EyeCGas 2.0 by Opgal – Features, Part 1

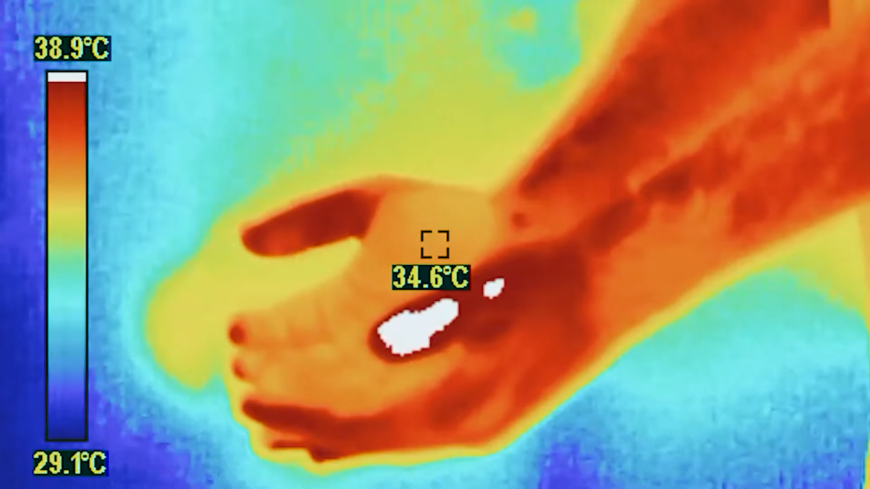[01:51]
On screen: spot 34.6°C, scale top 38.9°C, scale bottom 29.1°C
which is an example of BOC gas are coming out from
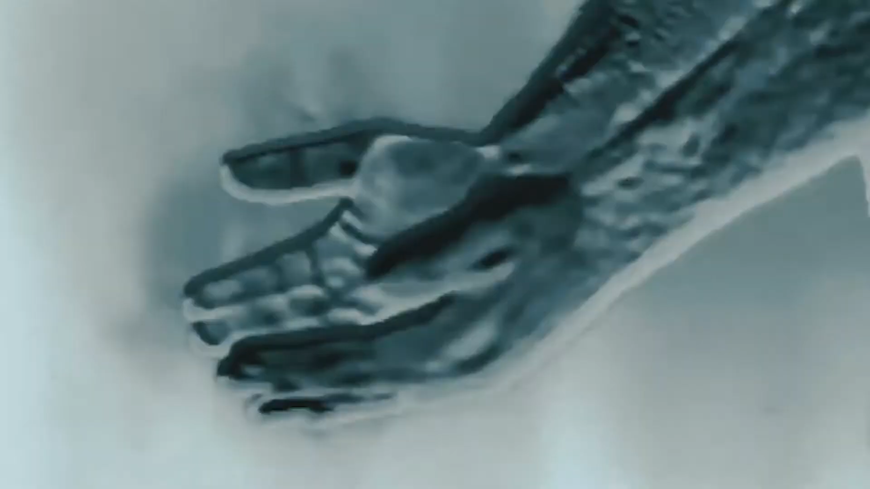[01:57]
his hands this is a normal mode we can go to the enhance mode where it's even
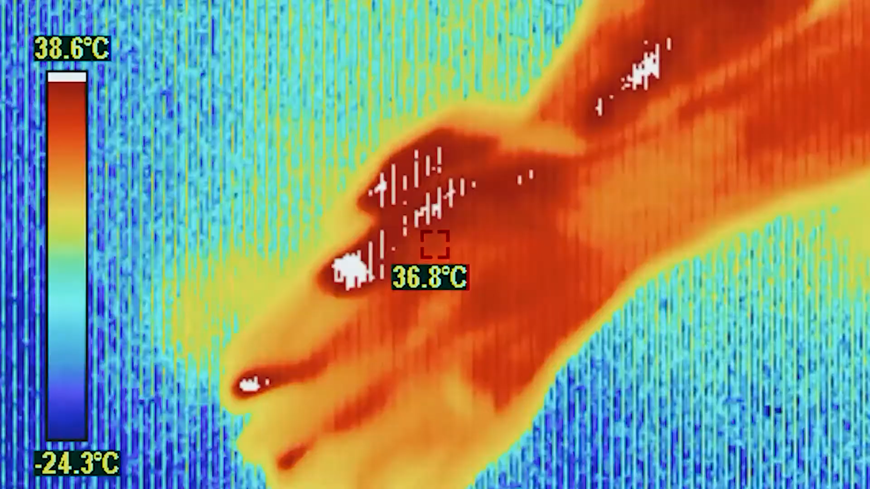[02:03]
On screen: spot 36.8°C, scale top 38.6°C, scale bottom -24.3°C
more clear and we can switch to the
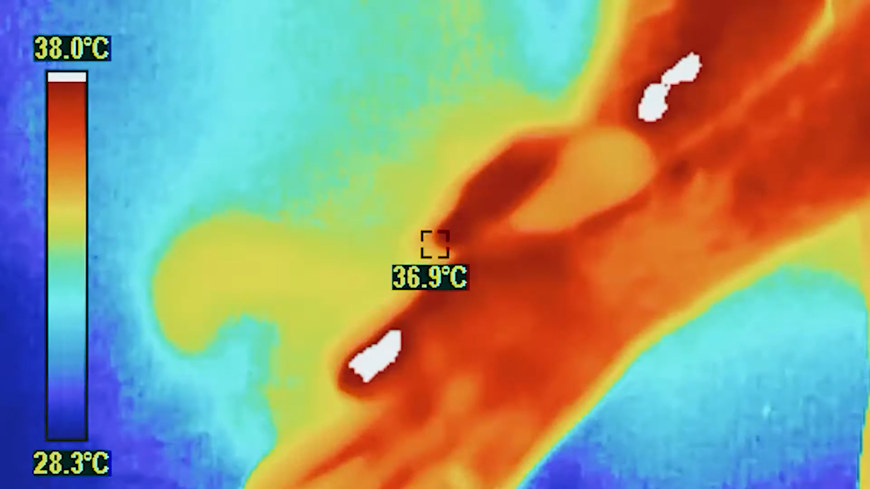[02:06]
On screen: spot 36.9°C, scale top 38.0°C, scale bottom 28.3°C
thermography mode and see the gas coming from his hands
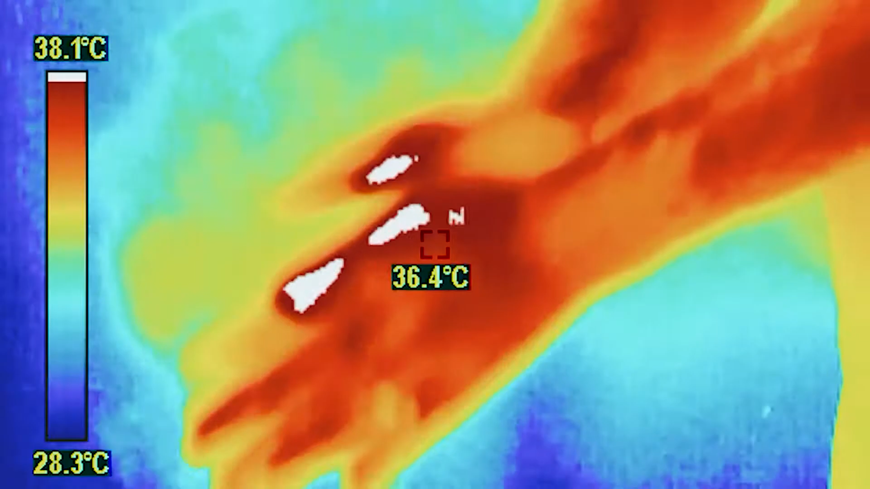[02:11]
On screen: spot 36.4°C, scale top 38.1°C, scale bottom 28.3°C
so this is the example where we can use the
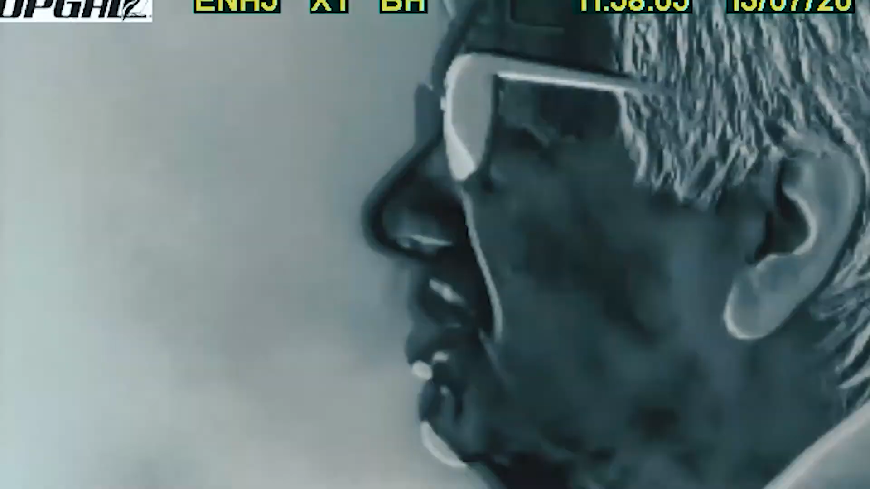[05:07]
and we can see some on
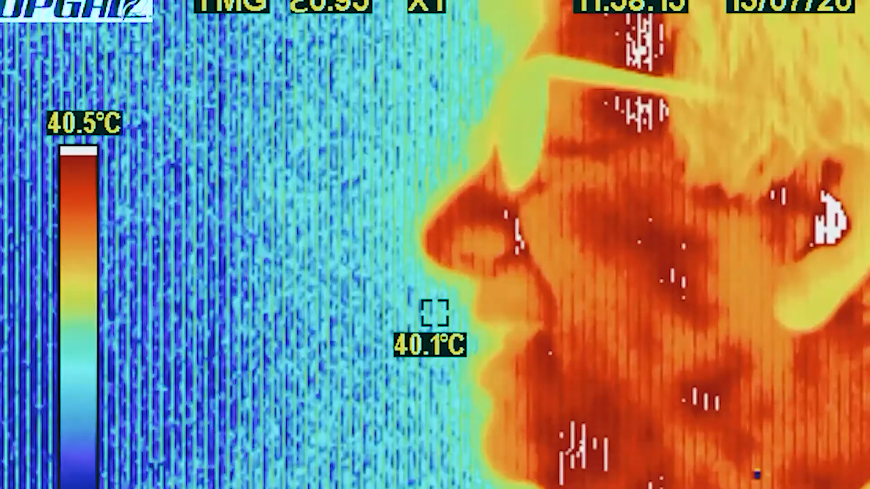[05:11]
On screen: spot 40.1°C, scale top 40.5°C
normal mode much more on enhanced mode and the images it's very close but my colleague is about three meters from me
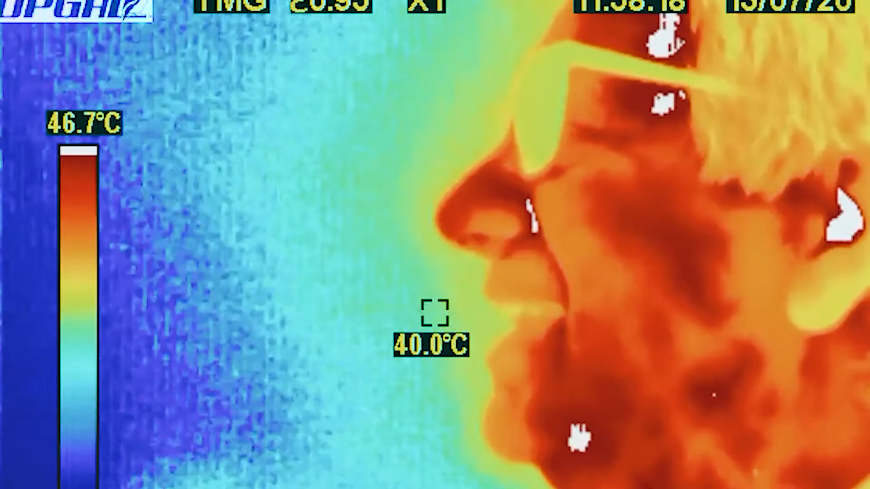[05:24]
On screen: spot 40.0°C, scale top 46.7°C
we can go to the thermography this